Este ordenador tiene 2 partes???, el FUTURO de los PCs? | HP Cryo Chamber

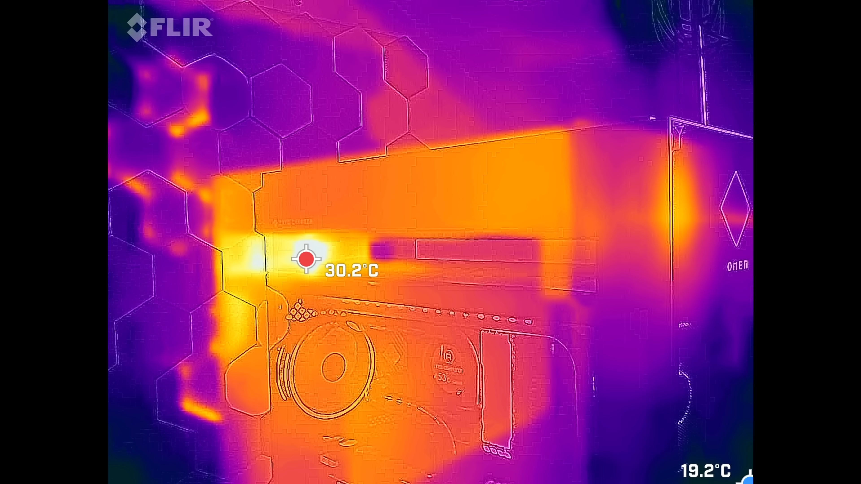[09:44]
On screen: spot 30.2°C
por ahí es por donde pasa El líquido caliente Vale
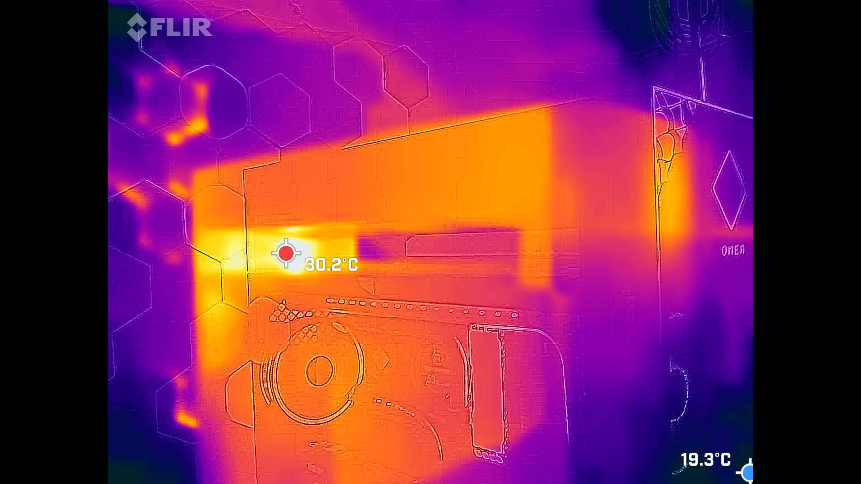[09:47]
On screen: spot 30.2°C
Porque es La parte de atrás Y Ve
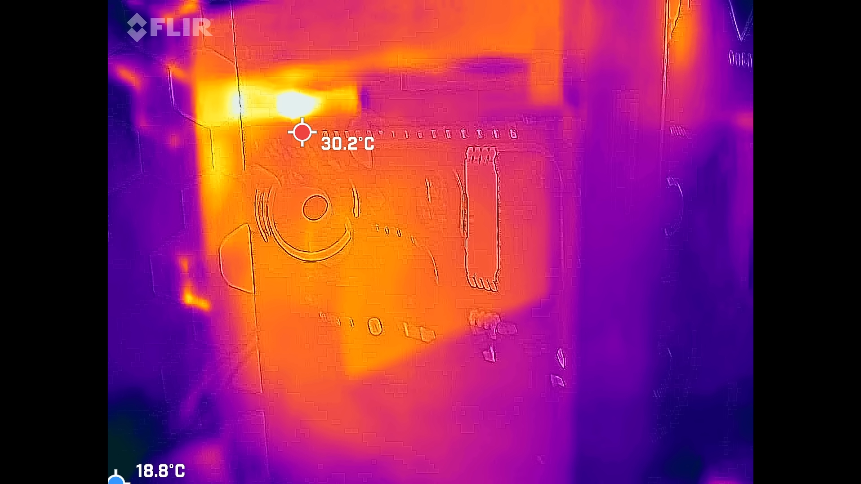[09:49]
lo que pasa Que La cámara térmica Pues tiene en cuenta Que hay un cristal
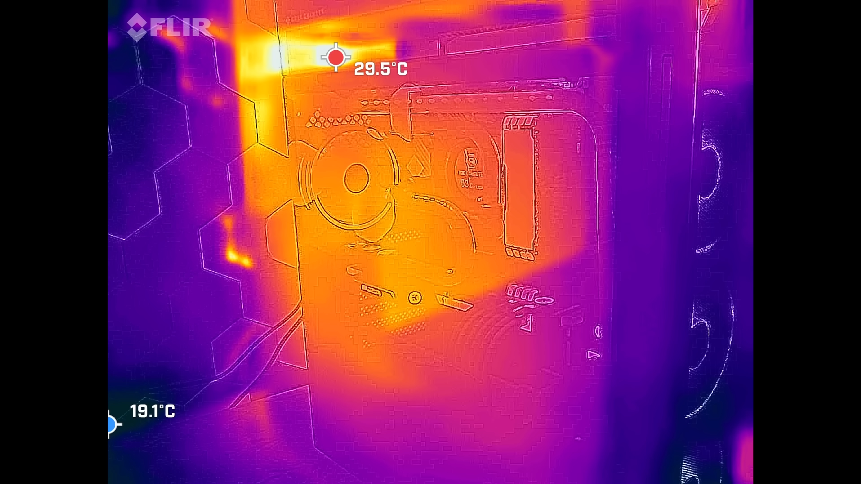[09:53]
Y claro No te dice la temperatura real Quitamos el cristal Vale
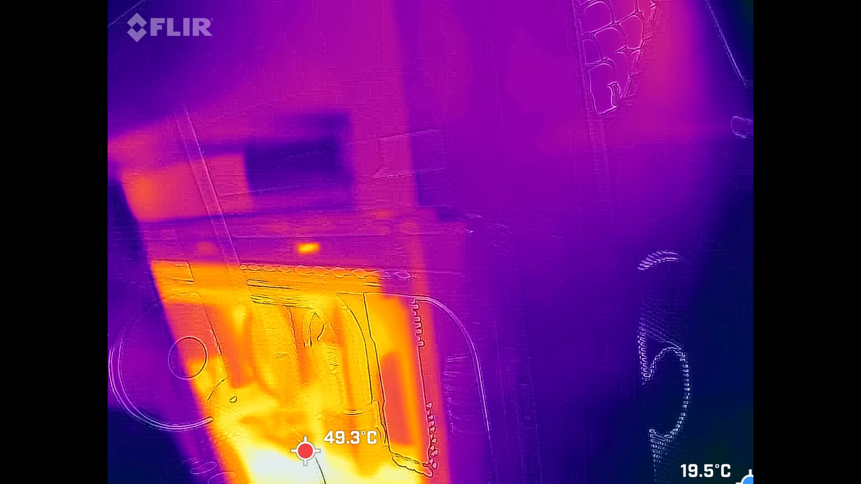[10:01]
On screen: spot 49.3°C
Ahí Y quitando el cristal Vemos
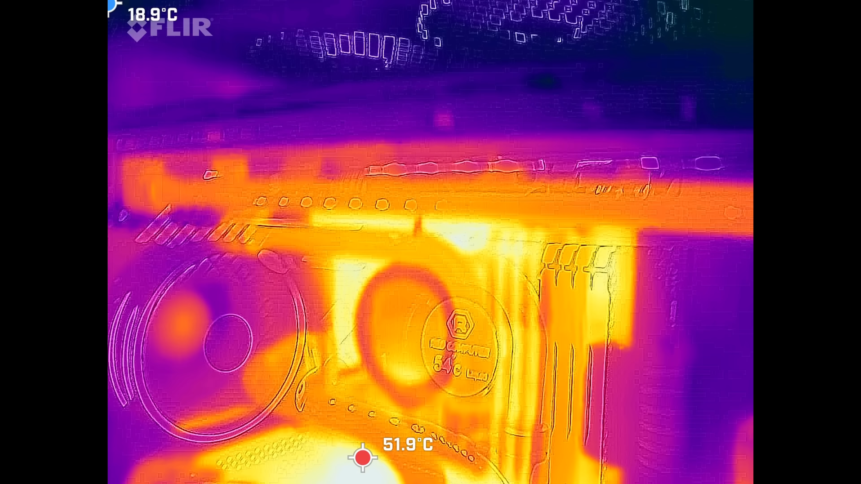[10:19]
parte De los VRM Que Pues lo mismo Que antes 53 54
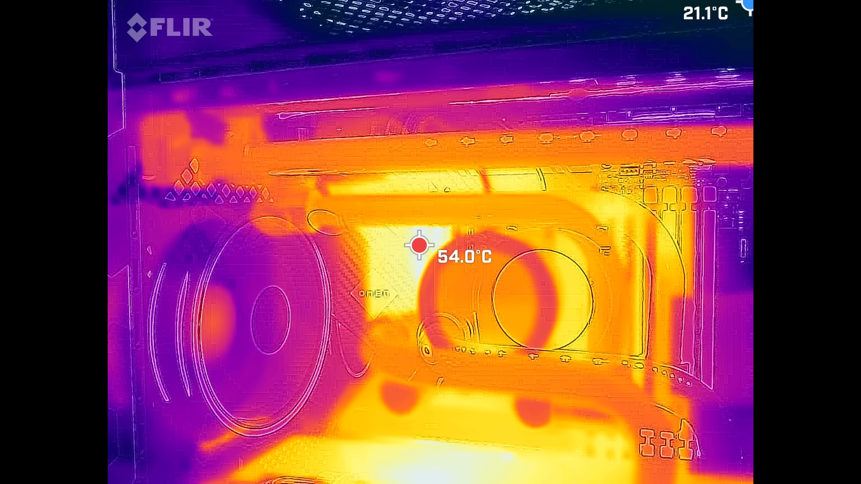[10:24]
On screen: spot 54.0°C
Que son VRM No hay
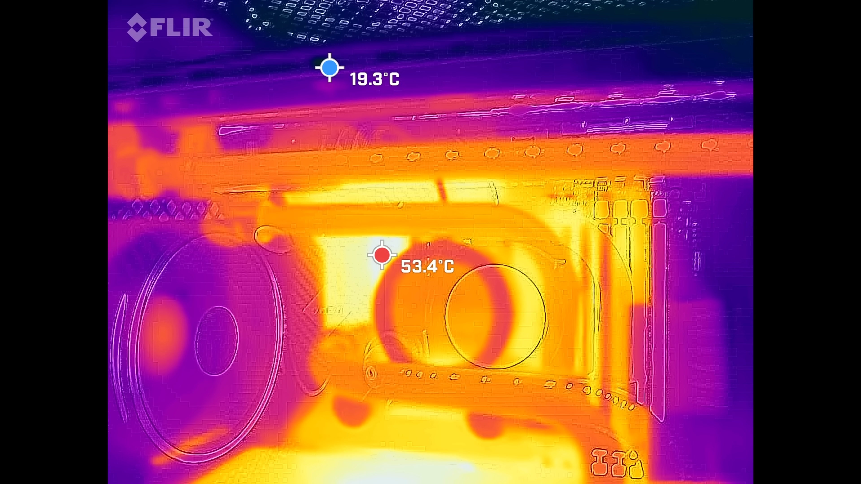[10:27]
problema Vale Porque un VRM Soporta más Que un procesador
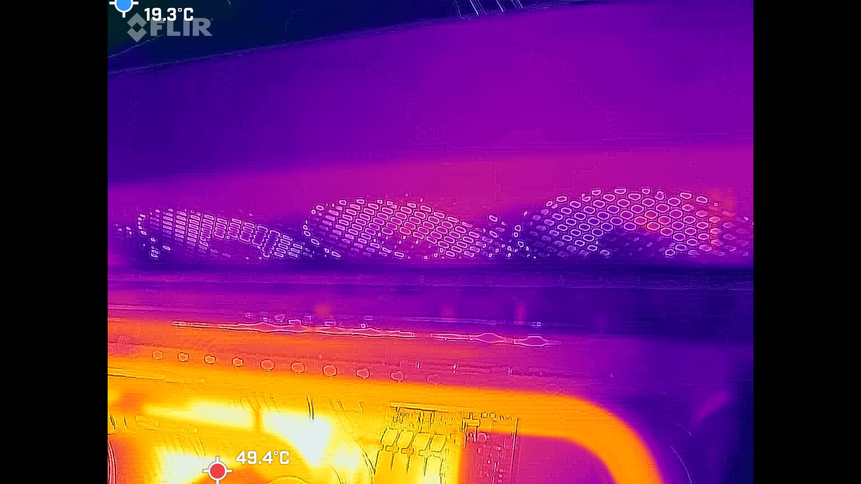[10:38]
Aquí Tenemos La parte de abajo Del radiador Está
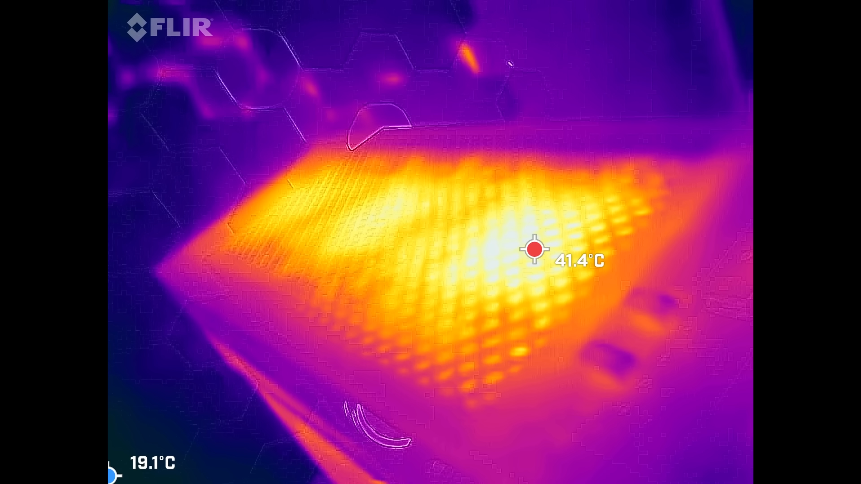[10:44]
la parte de arriba Del radiador Pues está más caliente Si quito la tapa Esta
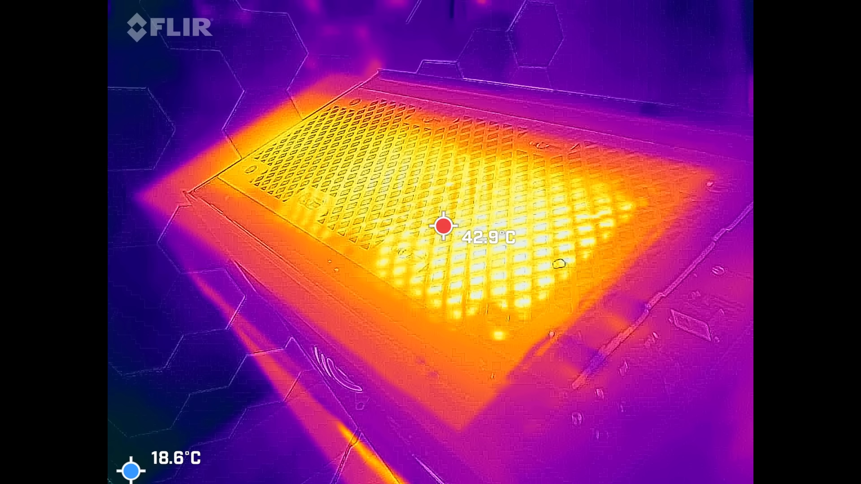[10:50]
Pues más o menos Está a la temperatura
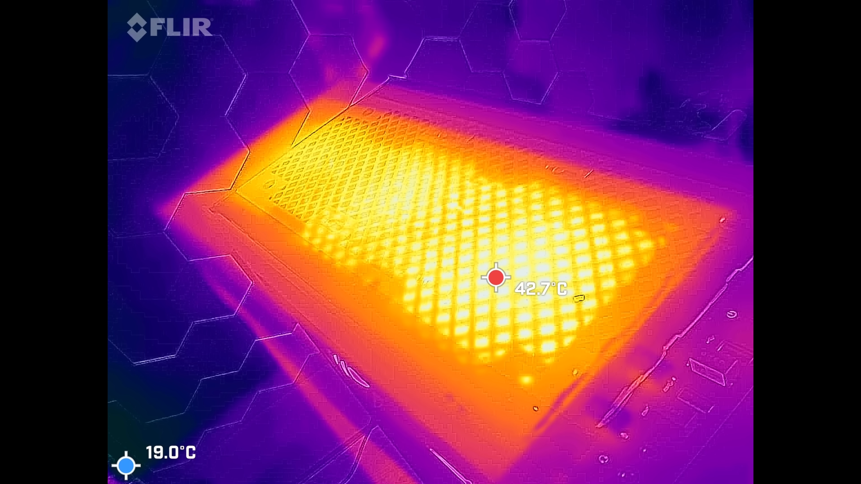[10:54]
On screen: spot 42.7°C
Que tiene que estar A ver si el líquido Está a 53 grados Pues el radiador Tendrá que estar Algo menos Al final Tiene que haber Un intercambio De temperatura Para